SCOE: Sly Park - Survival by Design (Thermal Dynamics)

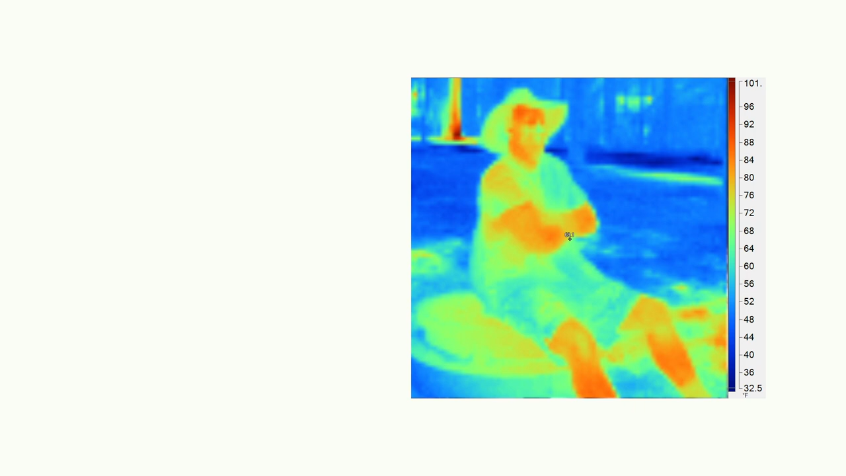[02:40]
That is radiant heat you're seeing right there. As mammals, we are warm-blooded, which means we produce our own heat from within as we burn calories.
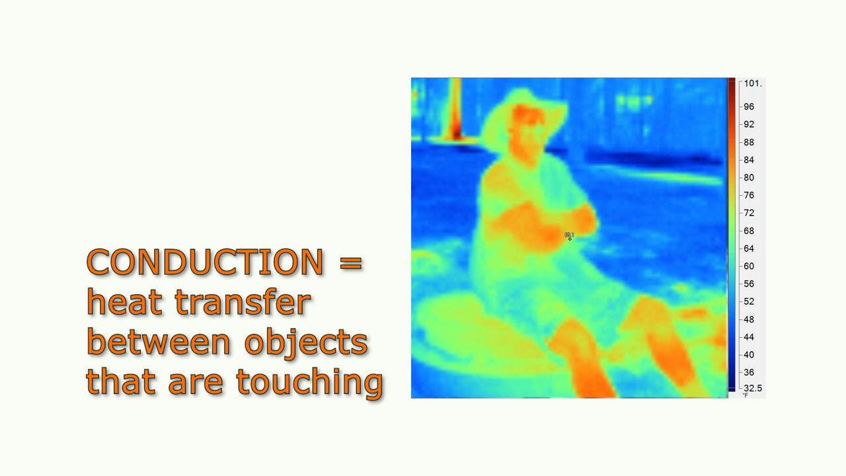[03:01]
The movement of heat in the air is called convection.
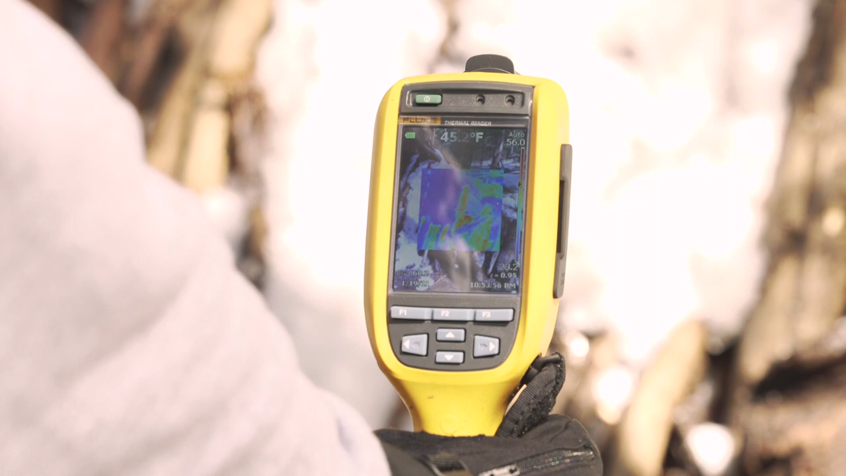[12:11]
but good thing we placed that cover over it to prevent some of that from escaping. But for the most part, when you're looking at one of these, by the way, the red sections on the screen are the sections that are showing more heat, more of that radiant heat escaping out of our shelter.
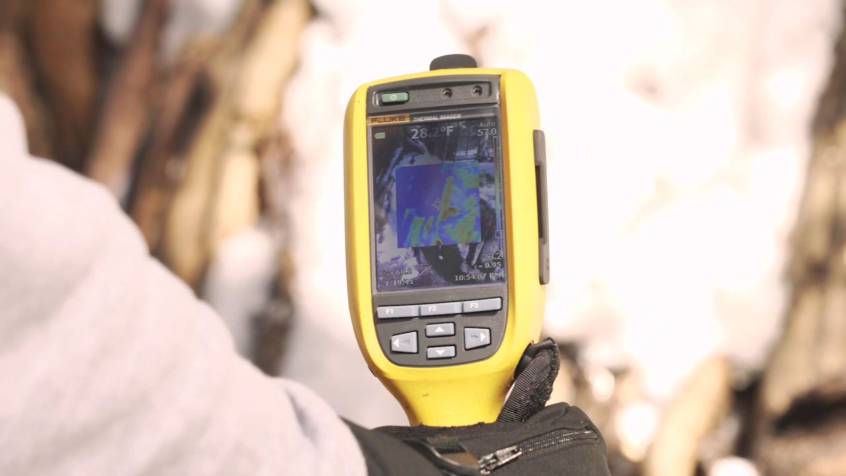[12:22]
So when I'm scanning back and forth, I can see that I don't see a bunch of that red. Yeah, the bluer and the greener sections mean that it's typically colder.
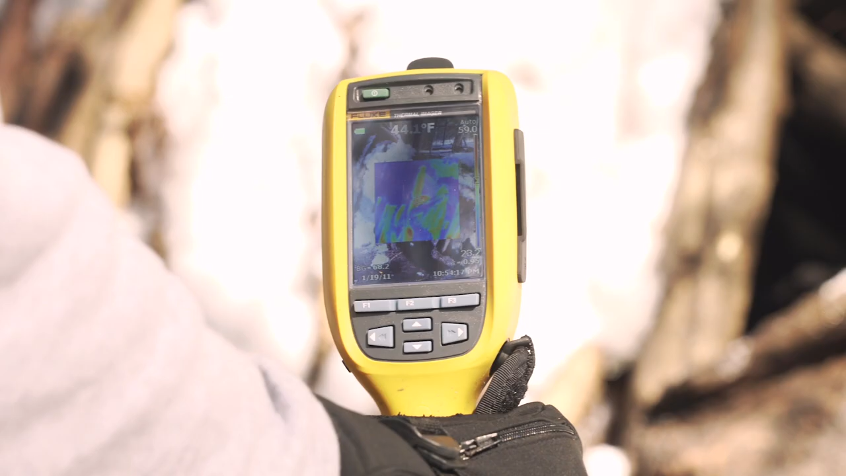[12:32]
And so has our shelter served its purpose? I think for the most part it has.